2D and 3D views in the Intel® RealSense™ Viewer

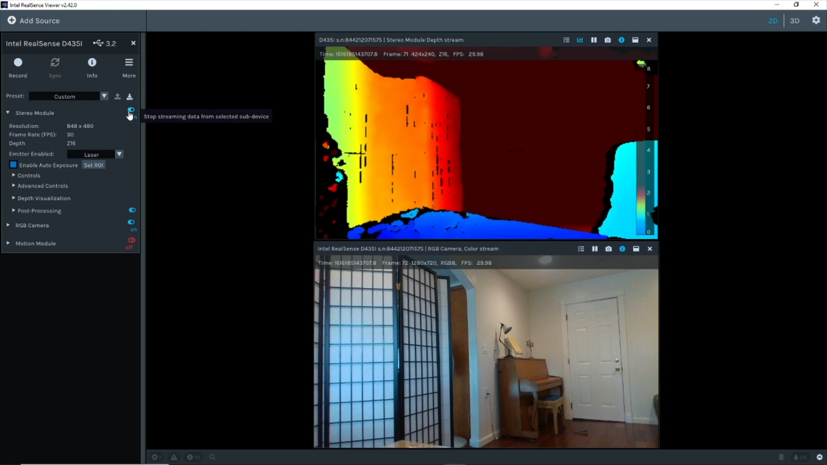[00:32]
And then add IR from the left imager at 90 FPS. You'll notice the projector dots at the IR window. By hovering the mouse on an item, its distance from the camera is displayed on the depth map. Now, the piano cannot be seen. For this, I'll increase the max distance in the depth visualization menu.
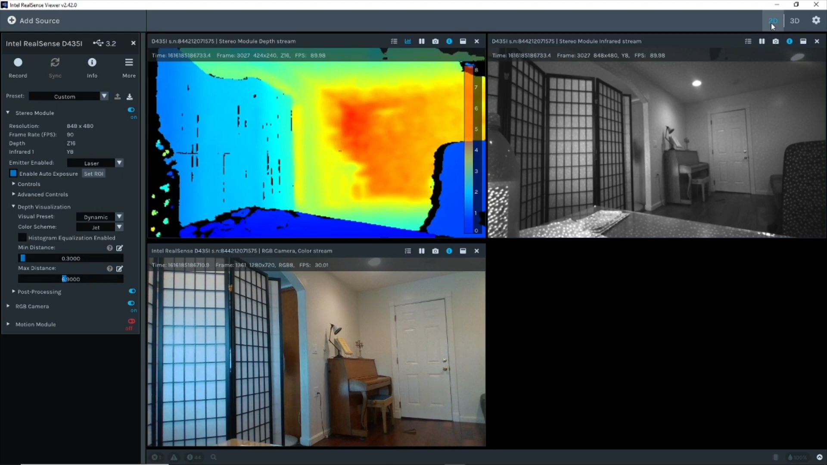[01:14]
Now, the piano is beautifully shown in the depth map at a distance of around 3.3 meters. Now, let's switch to 3D point cloud view. You can rotate the view.
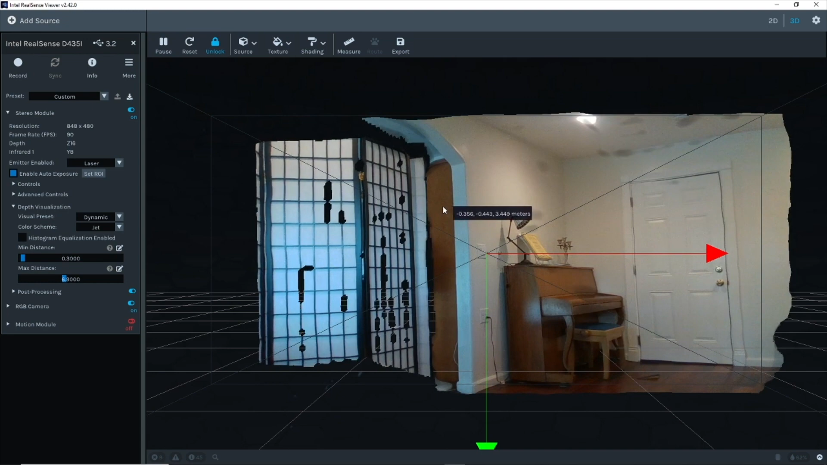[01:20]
Select texture to map. Currently, RGB. Let's select depth. Now, IR.
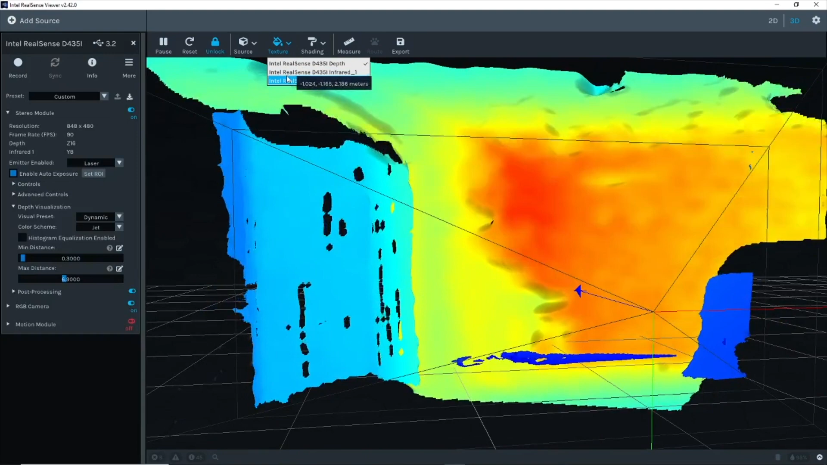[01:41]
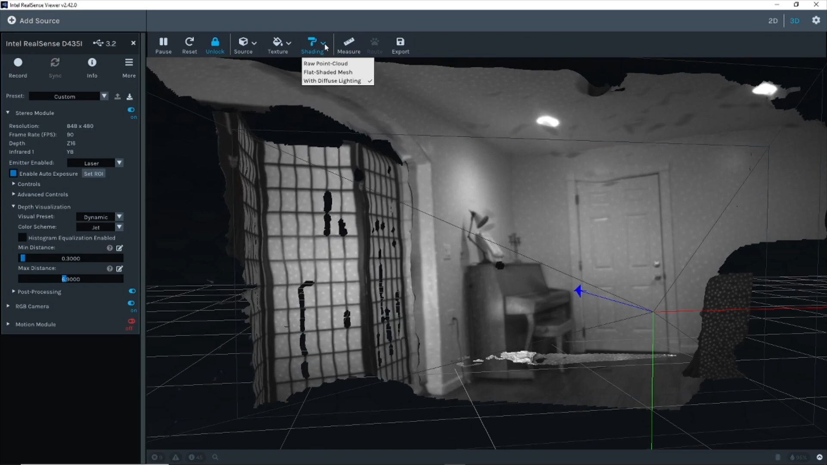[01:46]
The color shading default mode is with diffuse lighting. Select row.